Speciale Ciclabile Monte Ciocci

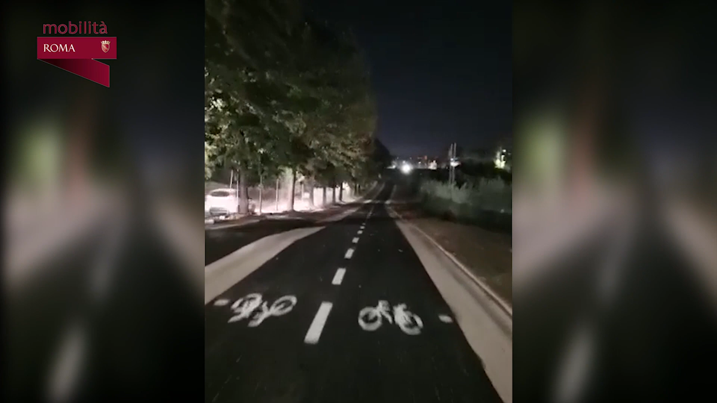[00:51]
in corrispondenza della rotatoria di via Barelai e all'interno del giardino di Santa Maria della Pietà. Sul versante della sicurezza sul tracciato è stata installata una segnaletica fotoluminescente a punti luminosi che di sera rendono il percorso ben visibile.